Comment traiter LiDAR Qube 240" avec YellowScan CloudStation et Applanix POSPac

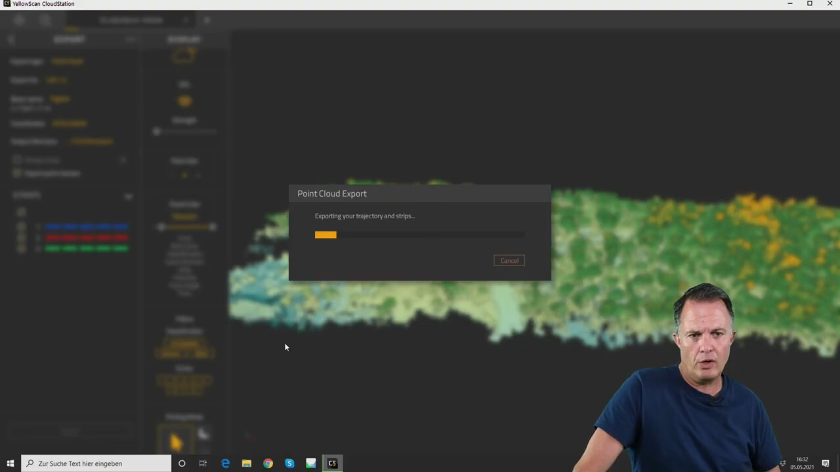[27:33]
button and the point cloud is exported um this again takes a few seconds and then i would like to show you how to export the terrain model directly out of the yellow scan cloud station okay export is done so next we select digital model and we can do the export as a surface model or as a as a terrain model actually you would like to have a terrain model and the surface model i would like to export both of them we can generate
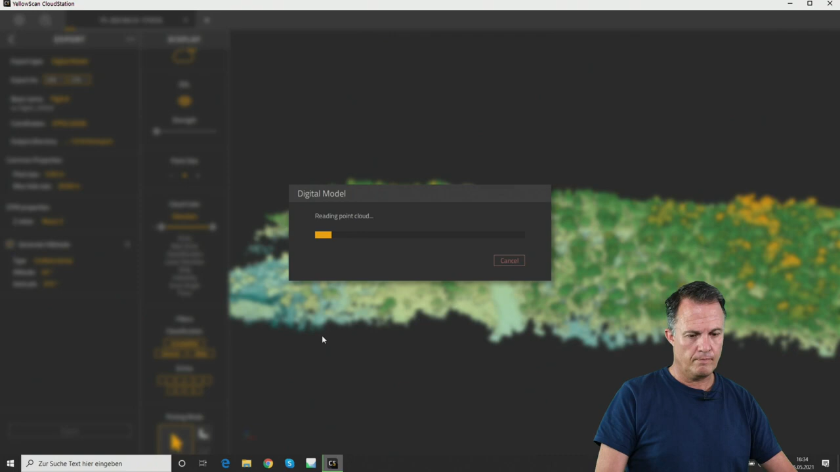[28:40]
we will then find an export folder with all the point clouds with the las files and with the terrain files so this was the last step let me show you the final results
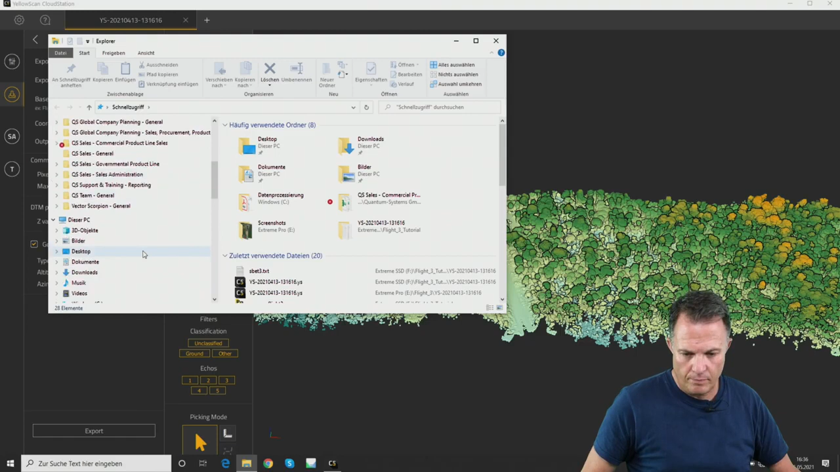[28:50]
we cross through the right folder we go to the free flight free tutorial yellow scan folder export and here you can see the free las files and we have the the dsm and the dtm tiff file and of course we have the hill shades and for example if you look at the dtm hill shade you can see this is the hill shade with the
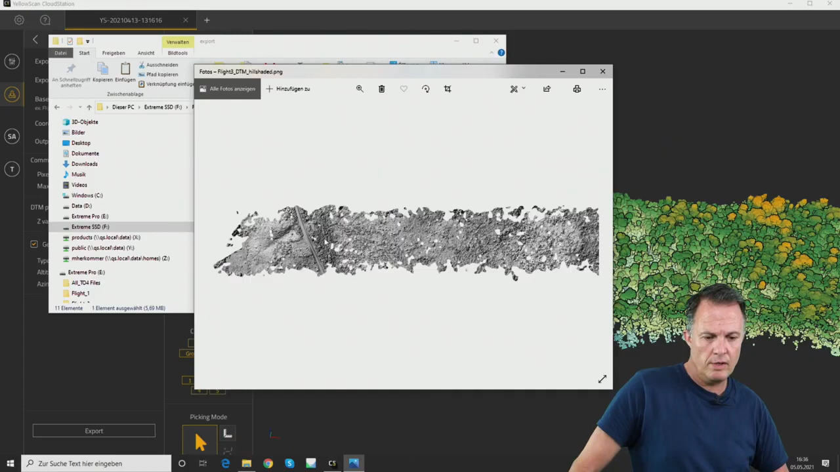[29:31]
with the holes and of course of course we can create a hill shade with later with the cloud compare software for example or with terasolid which is a watertight terrain model without any holes okay now i would like to show you in another in another short step how to produce a watertight terrain model without any holes so of course we have some some settings here as the pixel size and the maximum hole size and the maximum hole size and if i for example change the pixel size here to a to a one meter pixel size
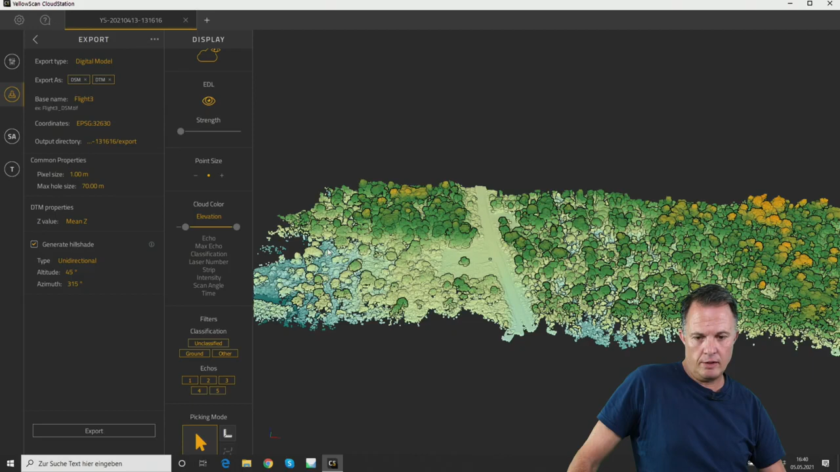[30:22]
yeah so now with the one meter cell size it was much quicker than with the 50 centimeters before and now let's check again let's check again the results
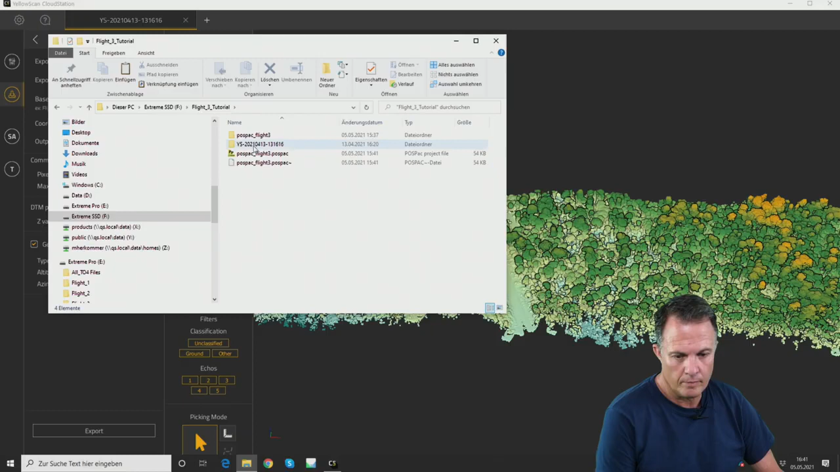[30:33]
so now the terrain model
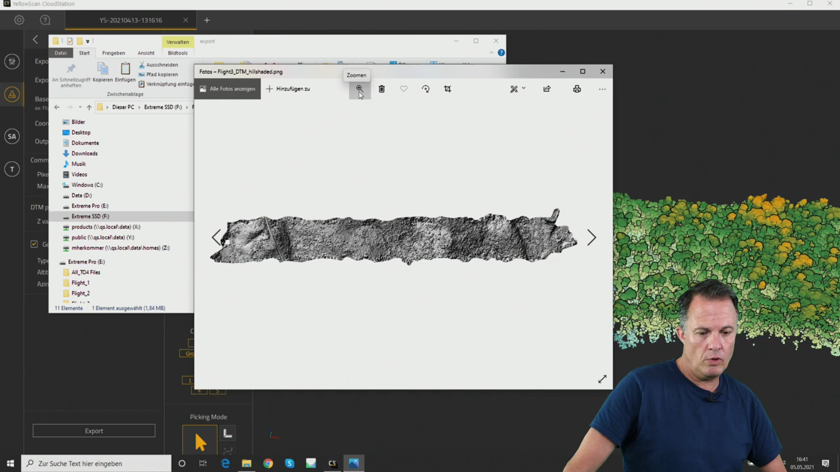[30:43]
is watertight so there are no more holes and we can see that this works